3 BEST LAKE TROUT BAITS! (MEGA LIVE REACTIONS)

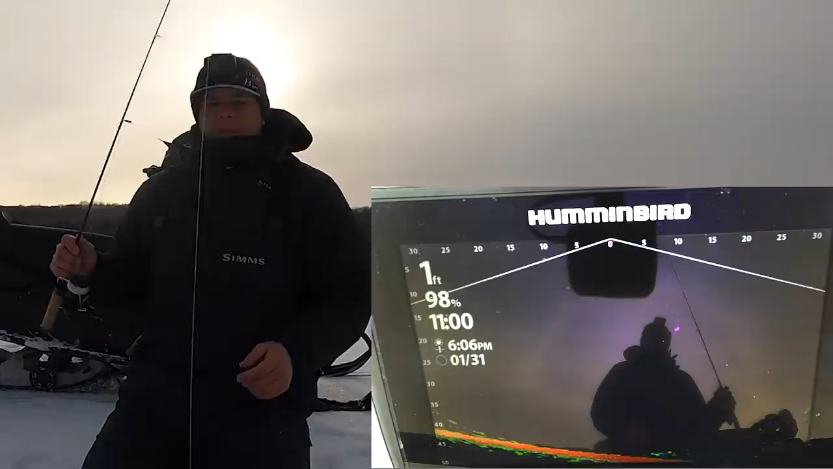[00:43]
On screen: depth 1 ft
I've got a Cisco on a dead rod or a dead stick behind us, suspended in the water column. You guys will be able to see that mark on the Mega Live here. And I didn't include that in the top three because I wanted to talk about lures. Cisco's dead bait are all super good baits for trout.
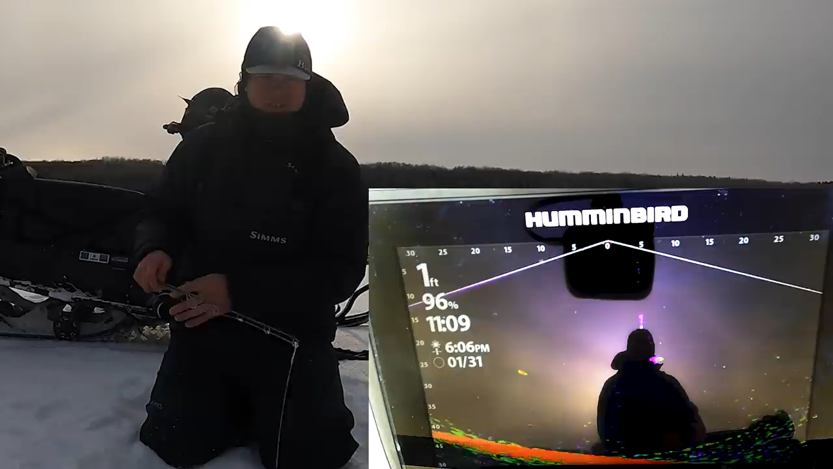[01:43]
On screen: depth 1 ft
Just gotta keep it now, unless he's gonna go over to there, and now he's going over to the Cisco. Oh, he's coming back to us. Now he's kind of fading off. So he had some interest, not a bunch. Trying to do some big strokes here, try and get him back, but he's gone right now. And it's interesting because he didn't go look at the Cisco.
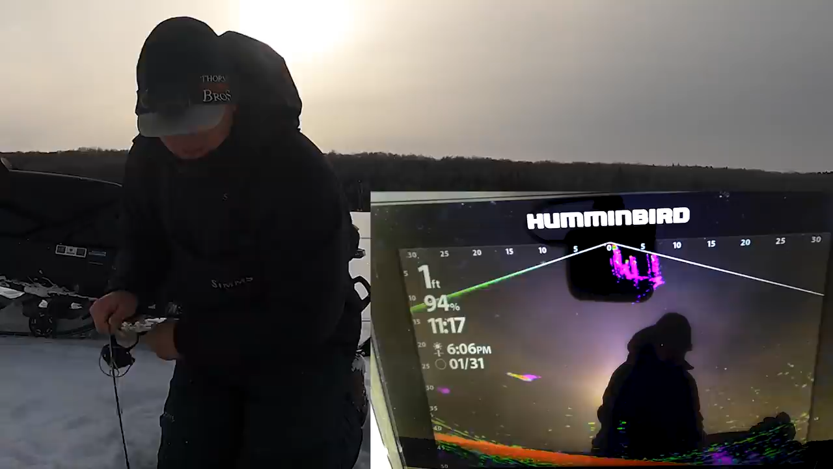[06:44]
He's wrapped up right now. He's still looking at the Cisco. This is so cool. Oh, almost looks like I missed it, or you missed it almost. Might have him kind of in the side. That's what, when they hit it on the fall like that, it can be hard to get a good hook in him. Unless he's just wrapped up, but it almost looked like I had him like in the front peck fin with the hook.
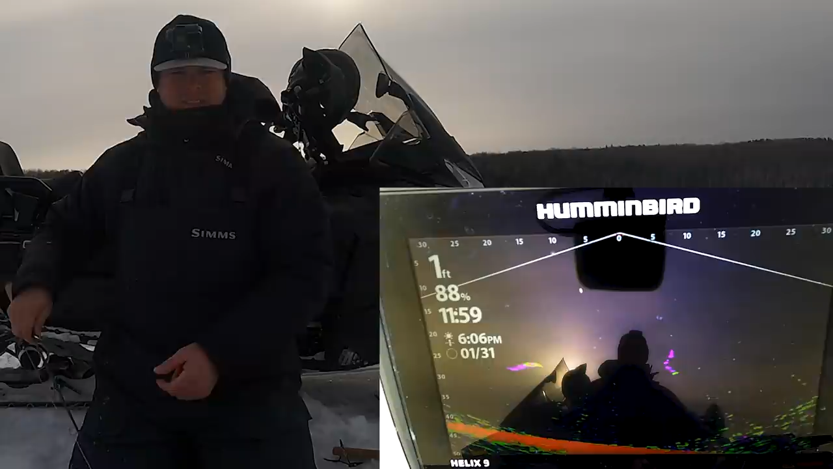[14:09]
On screen: depth 1 ft
He's right on it. Like, right on it. Here comes the tube. Got him. Yes. Yes. We are 3 minutes before the peak of our major. And if you guys don't know what majors and minors are, I did a video on it with Lake Trout.